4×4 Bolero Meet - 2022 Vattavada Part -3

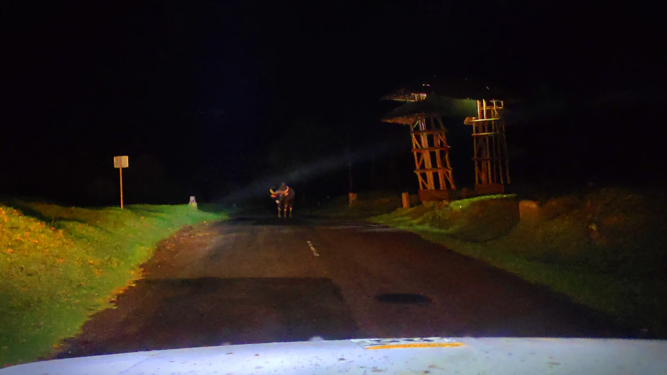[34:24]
കാട്ടുപോത് പിന്നെ വരുമ്പോ അല്ലേ, കറക്റ്റ് നൽകൂടെ ആയിരുന്നു. ഒരു അനക്കോ ഇല്ല, ഒരു ബൂസലും ഇല്ല. മാറ്റണം, കുഴപ്പമുണ്ടോ? ആ സൈഡിലോട്ട് കയറിക്കൊള്ളുമായിരിക്കും. പിന്നെ വലിപ്പം അല്ലേ, ചെറുതായിട്ട് പൊറോട്ട.